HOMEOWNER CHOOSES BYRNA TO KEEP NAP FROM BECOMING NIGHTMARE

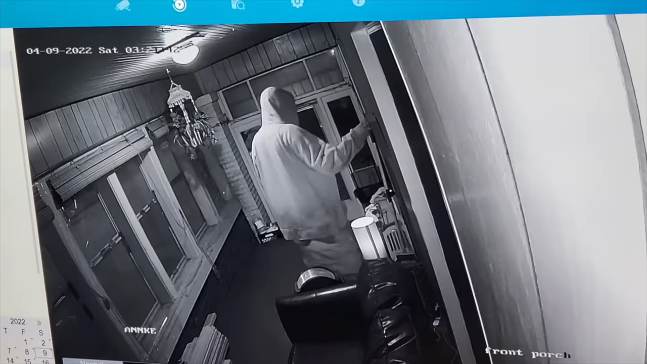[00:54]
And it was at about 3.15 that I heard a noise in my front enclosed porch. And then all of a sudden, this huge guy, 6'5", 6'6", just barreled through my front door. And I went to aim for the chest. And then he was around my love seat just enough that his leg was just sticking out.
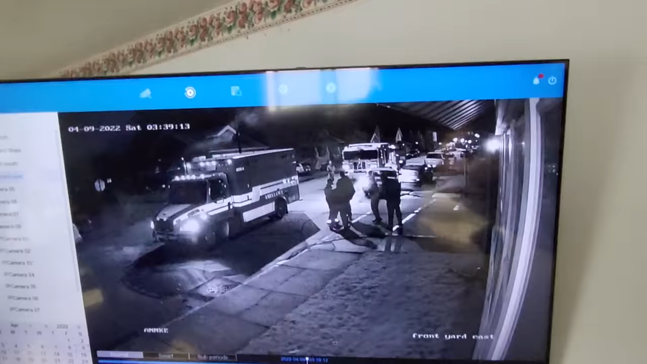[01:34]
They had taken him, called an EMS medical unit and a fire truck. I seen them escorting him to the ambulance. He was limping really hard. Police came back in, asked if they could see what I had hit him with because there was no blood.